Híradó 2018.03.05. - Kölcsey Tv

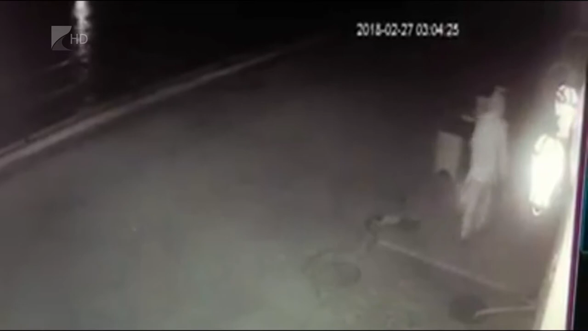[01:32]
Kapusznyitviselő alak helyezte le a robbanóeszközt a Kárpátaljai Magyar Kulturális Szövetség ungvári székházának utcafronti ablakára, majd hatalmas robbanás rászta meg a környéket.